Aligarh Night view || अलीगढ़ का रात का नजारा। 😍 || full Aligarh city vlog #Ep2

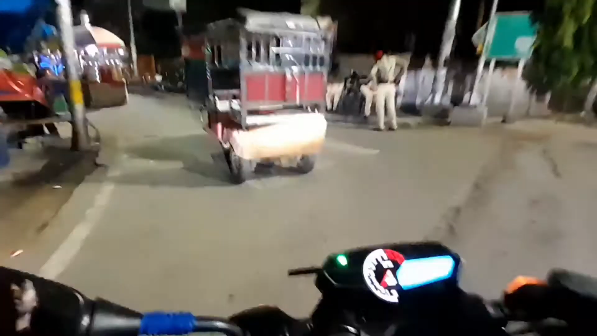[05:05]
यह है अमरी निशा कि यहां
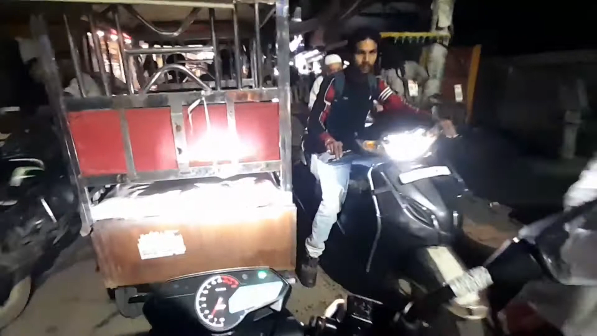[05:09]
पर भाई काफी ज्यादा दुकाने इतनी ज्यादा दुकाने कपड़ों की
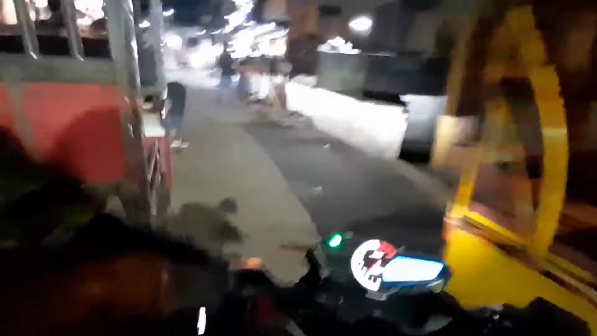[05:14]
सूस की हर चीज की जैसे आप देख
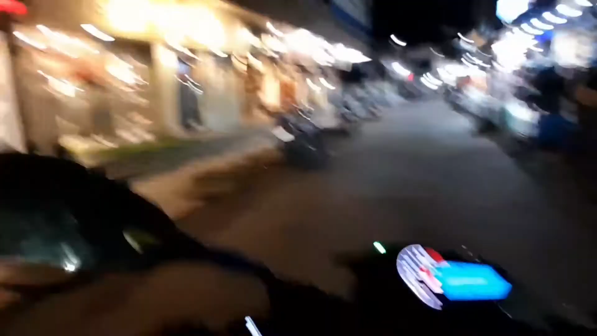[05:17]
रहे हैं और यहां पर 6-7 वज़े से पहले-पहल पहले-पहल्स सब कभाई भरमाण होती है चाहिंग निखले में बड़ी दिक्कत होती है इस टाइम तो
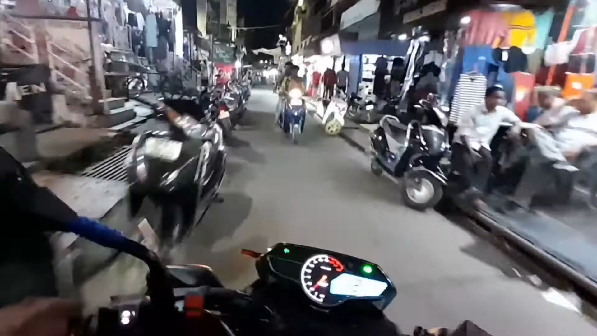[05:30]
इतना अनौप माने यह उस्यादा बिलकूल यहां पर सारा गाल्स अइटम काफी ज्यादा मिलता है तो यहां पर लड़कियों की इतनी ज्यादा भीर लगती है क्या है क
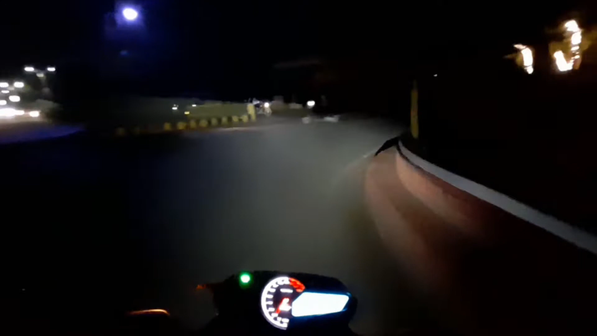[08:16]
पार्क की तरफ और आपको नगवी पार्क की रोड की सजाव अब दिखाएंगे हम कितनी गजब है और
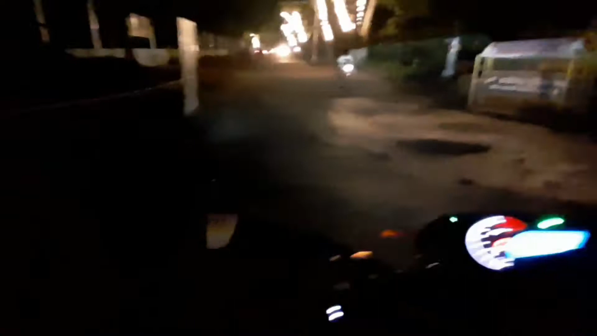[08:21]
रोड बन रहा है और यह देखें यह हमारे लेफ्ट साइड में नगवी पार्क कि अब दोत्पुर्त
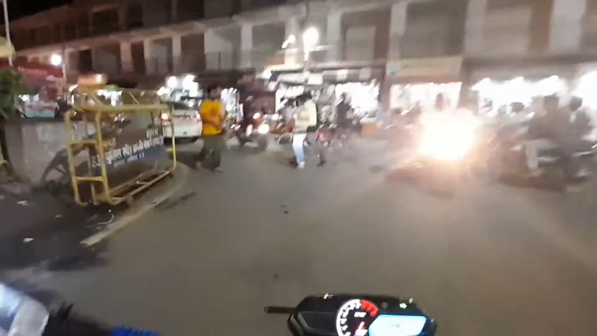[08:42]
रहा और अब हम आपको दिखाते हैं भाई नॉन बेज
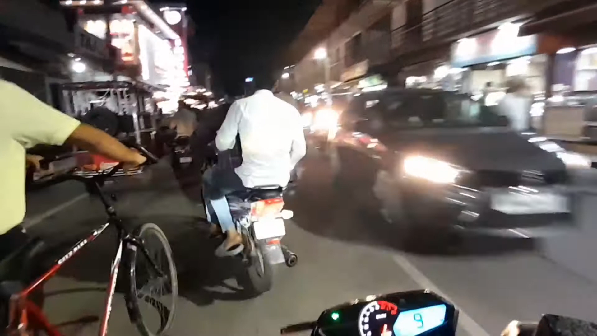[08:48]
कबाब बगेरा के होटल बहुत गजब बने हुआ है जैसा कि आप देखें इंडिया गजब और यह देखें इंडिया गजब पॉइंट
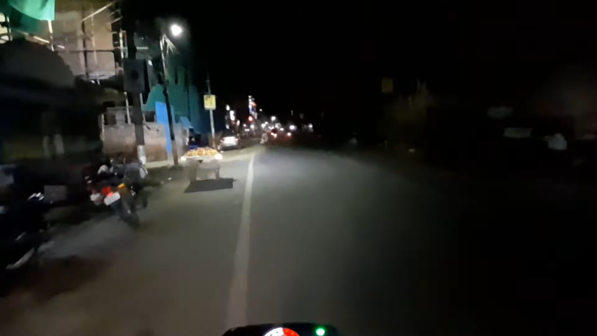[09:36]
पास में यह ज्यादा दूर नहीं यह ट्रैफिक आया कहां से बाई और यह �
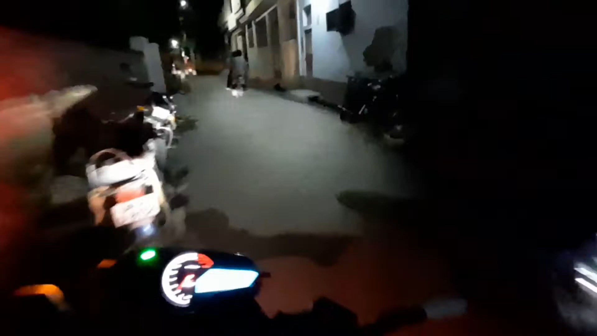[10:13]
तो फिलाल में अब हम चल रहे हैं घर की तरफ और जैसा कि आपने देखा आधा अलीगड तो मैंने दिखा दियोगा वाई बैसे पता नहीं है तो